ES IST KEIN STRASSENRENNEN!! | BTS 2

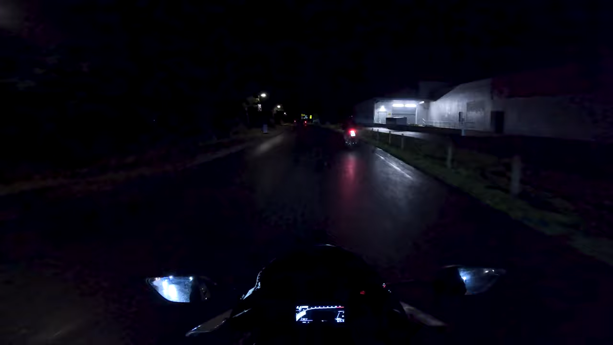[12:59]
Wir sind jetzt mit dem Dreh an sich fertig und fahren jetzt in der Gruppe zu einer Tankstelle, wo wir uns treffen, um dann die Rolling Shots zu machen. Das wird nochmal spannend, das ist jetzt schon fast 0 Uhr oder wir sind 0 Uhr da. Ja, das ist eine Katastrophe.
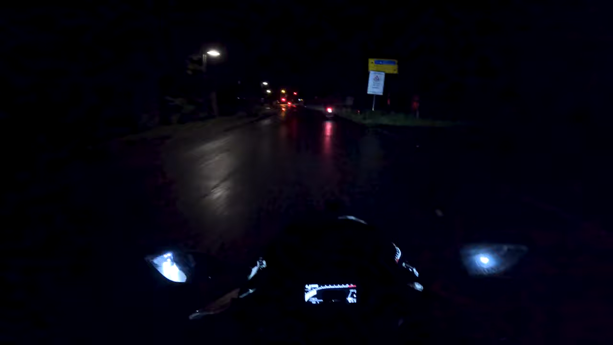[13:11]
Wir sind 10 Leute, es ist nass. Ja, wir werden es schon irgendwie überleben, wir müssen 40 Minuten fahren.
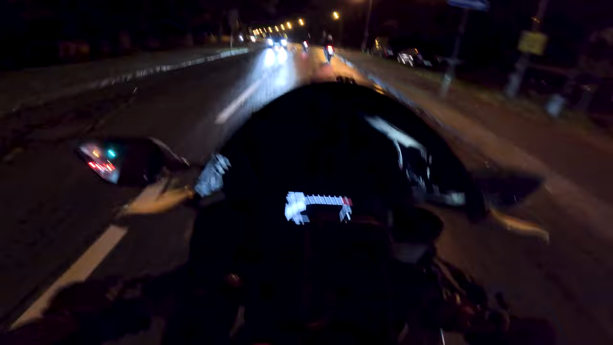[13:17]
Wir sind doch die einzigen Menschen, die bei so einem Wetter und so einer Temperatur nachts noch fahren.
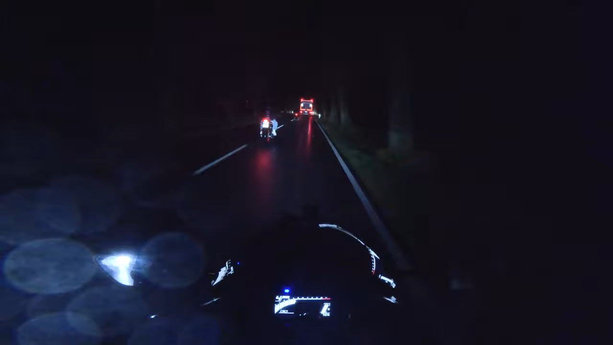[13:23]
Alter, wegen diesen Bäumen, diese Bäume laden immer ihre Ladung Regen auf mir ab. Aber es regnet an sich nicht, aber die Bäume, die regnen, die Bäume. Schreib die Bäume gleich ab, ich flieg gleich in den Baum rein. Meine Fresse, mein Visier ist vollständig nass. Digga, wenn du die Fresse, Auge bekommst. Digga, mein Visier, ich seh dich mal, wie die nicht mehr. Meins ist auch beschlagen. Komm! Ich werde von 12 Motorrädern geblendet, hier vorne. Bro, ich glaube, meine Eier sind so nass, Digga. Digga, meine Knie.
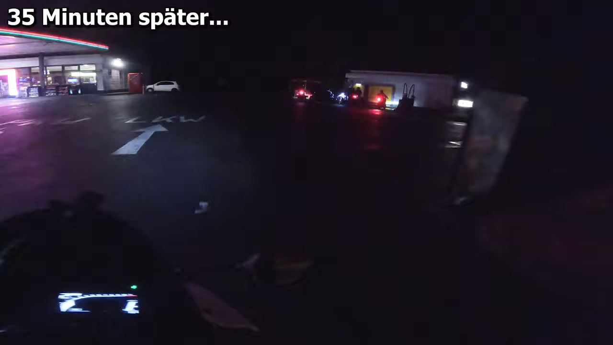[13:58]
Oh mein Gott, mein Arsch. Ist komplett nass. Meine Handschuhe sind doch so nass. Ich find das so geil, dass ihr halt auch nass seid.
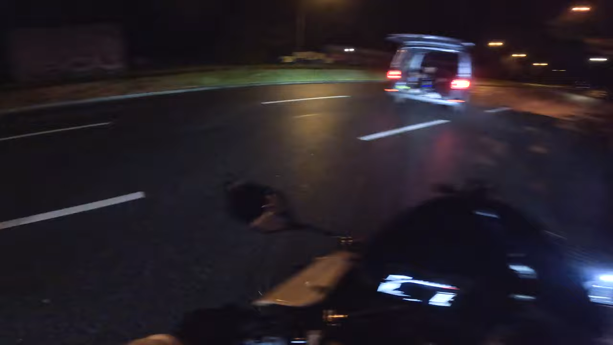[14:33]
Da kommt ein Auto, Vorsicht, eine Spur freilassen. Lass mal
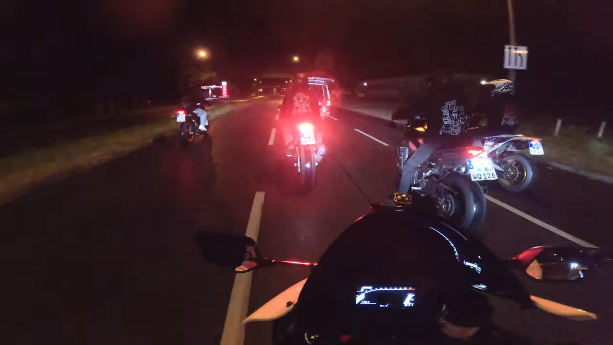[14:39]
die linke Spur freilassen. Links freimachen, hallo! Sag mal, Julian, Digga, holy fuck! We'll be right back.
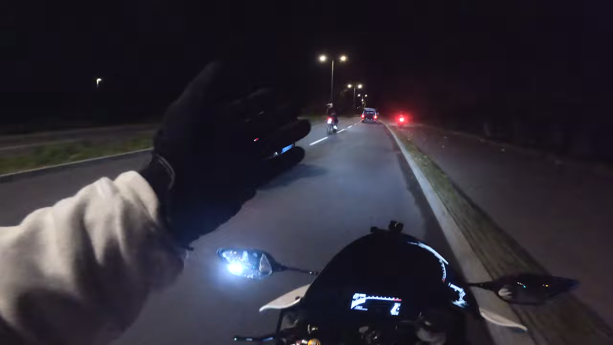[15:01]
ihr habt jetzt Platz. Ja, genau.
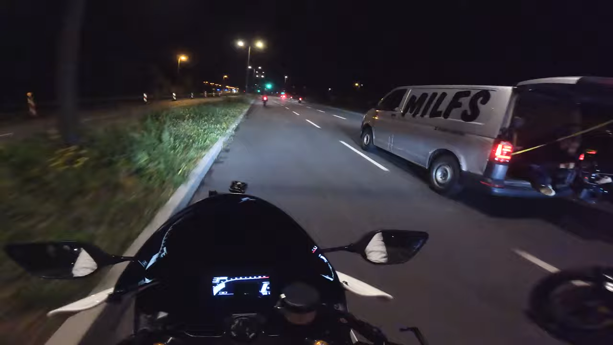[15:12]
So, ich will Blaulicht. Der hat Blaulicht im Auto angemacht, aber es sieht nicht aus wie ein Polizeiauto, ich glaube abhängig. Aber er hatte Blaulicht hinten dran. Ja, ja, das ist auf alle Fälle kein Polizeiauto.
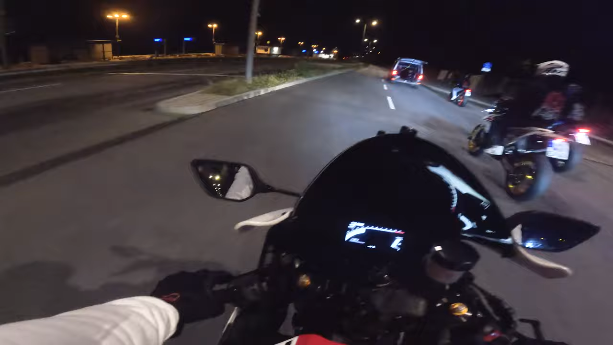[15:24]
100% nicht. Du, er hat doch kein Licht an. Aber hat keine Spiegel ab dafür. Einfach Spiegel abschlagen.
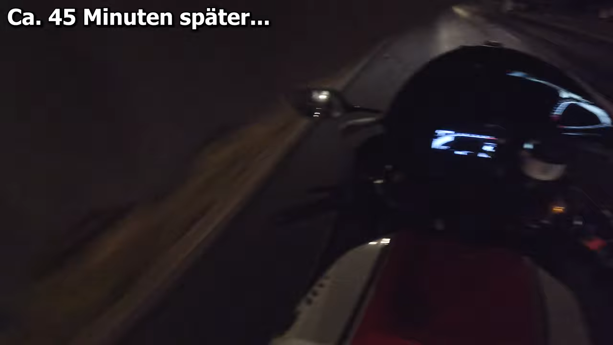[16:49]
Es fängt gerade an zu regnen, es ist 3 Uhr circa jetzt gerade. Ich bin jetzt gerade schon alleine auf dem Nachhauseweg, ihr werdet gerade nicht mehr viel gesehen haben. Wir haben gerade noch den letzten Shot abgedreht und mir ist aufgefallen, ich habe den ganzen Tag noch nichts gegessen. Ich habe es gar nicht mitbekommen.
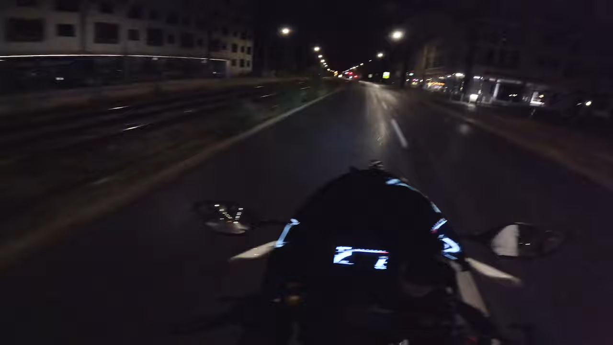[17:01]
Ich habe nicht mal heute Frühstück gegessen. Ich habe gar nichts gegessen. Also mit nichts, weil ich wirklich gar nichts. Ich habe nichts gegessen. Nicht mal eine Bockwurst, gar nichts. Ja, vor all dem Stress und dass ich es wollte, dass es fertig wird und alles.